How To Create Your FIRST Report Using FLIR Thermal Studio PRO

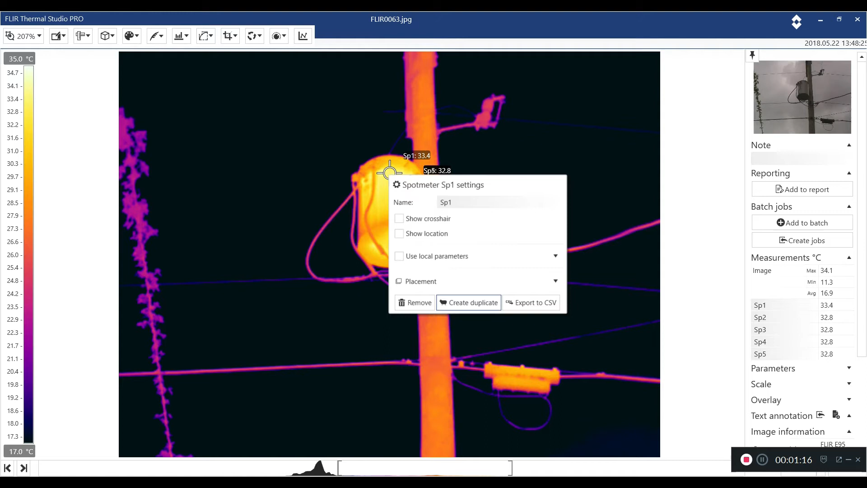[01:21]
If we want to speed that process up, we'll right click, create duplicate, and we can continue to create the duplicate by not even clicking off, right? So we can see over here, I've added five different spots pretty quickly. I do not want five spots, so I will left click and then delete. Another new tool that we have, two new tools actually, the polygon tool and the magic wand. Personally, the magic wand tool is my favorite so far. And this gives you an area that you can move this spot tool so we don't, let's just start that over.
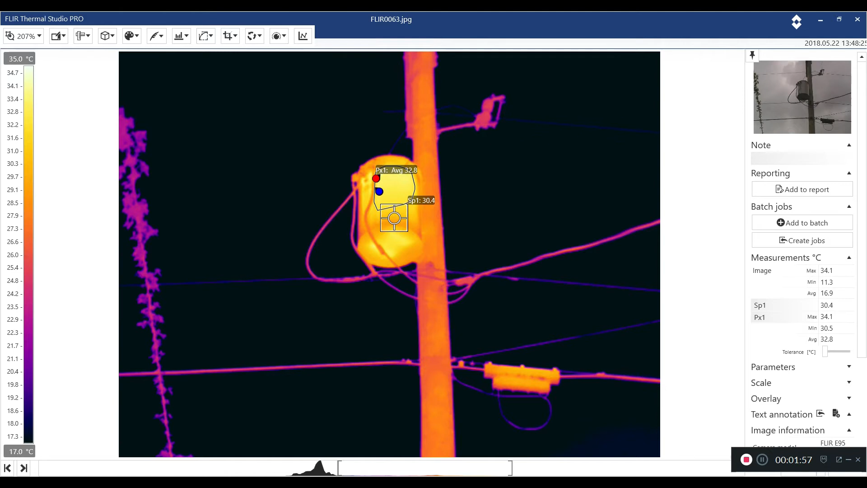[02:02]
On screen: spot 30.4°C, max 34.1°C, scale top 35.0°C, scale bottom 17.0°C
Go in here, go to magic wand, click in here. And what that does is it creates a region of interest that are similar in temperature. And I can drag and move these around just by holding in that left, the left mouse button, and I can move those around. I'd like to create a delta comparing the spot tool and the region of interest. As you'll notice over here on the right hand side, I can change the sources. Minimize that for you. And as I change those sources, I've hit the settings button.
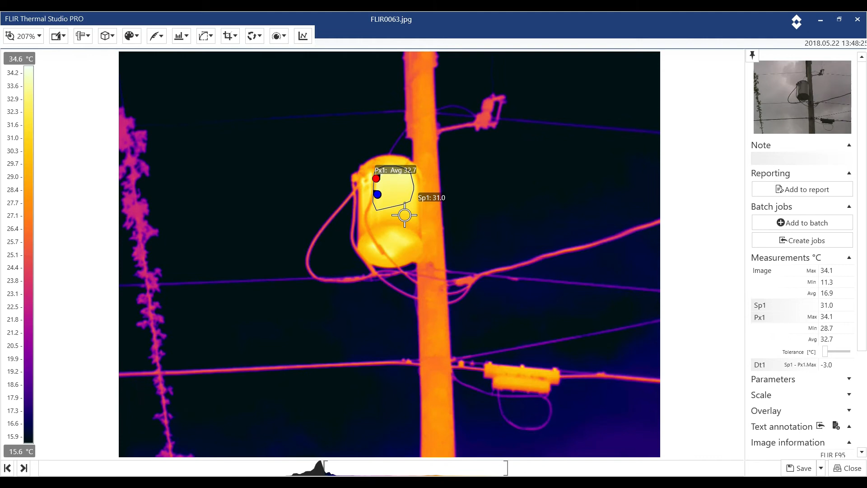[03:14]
On screen: spot 31.0°C, scale top 34.6°C, scale bottom 15.6°C
as well as using the slider bar, which is what I use most frequently over in FLIR tools. So it's very similar. I can change the bottom end of the level and span. And I can change the top end or I can use the whole entire slide bar to do both at the same time. So let's say that I have done everything that I'd like to do in here. I've added my spot tools. I've added my delta function. I've cleaned up the image. So there's background noise is pretty much eliminated. I'm ready to create my report. I'm going to hit save.
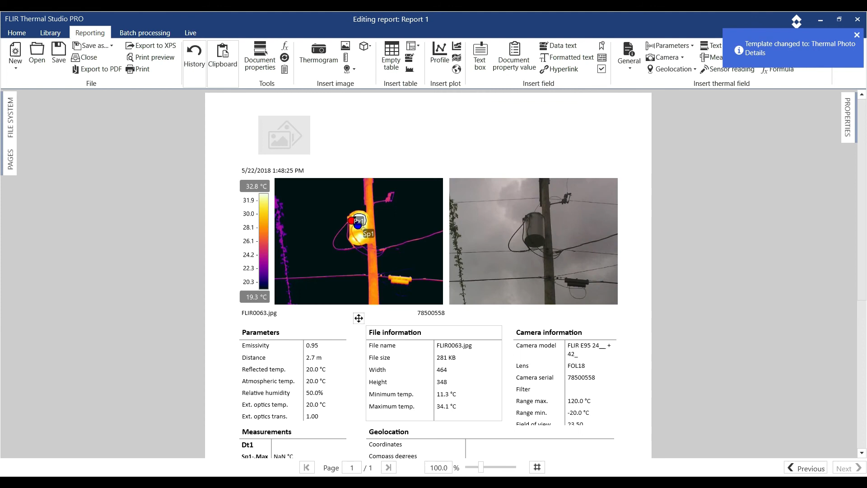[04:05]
On screen: scale top 32.8°C, scale bottom 19.3°C
As you'll notice the thermal and digital come up at the same time. Uh, that is attributed to the radiometric JPEG that is in FLIR, uh, all of the FLIR cameras that we have. Uh, so it takes that digital and thermal at the same time, uh, creating that MSX as well.